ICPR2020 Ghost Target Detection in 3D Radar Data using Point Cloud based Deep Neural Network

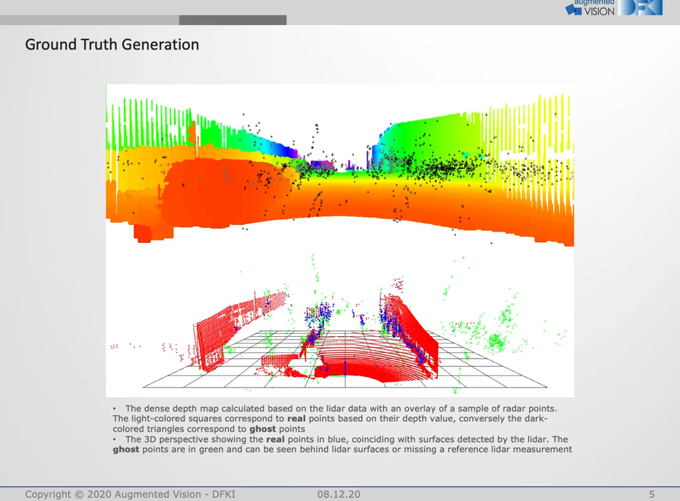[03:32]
On the bottom view, the points are shown in 3D, and it's clear now that the green ghost targets are behind walls or underground, while the blue real points are coinciding with the red LiDAR points. The network we used is based on PointNet, where we added some modifications to tackle the problem at hand.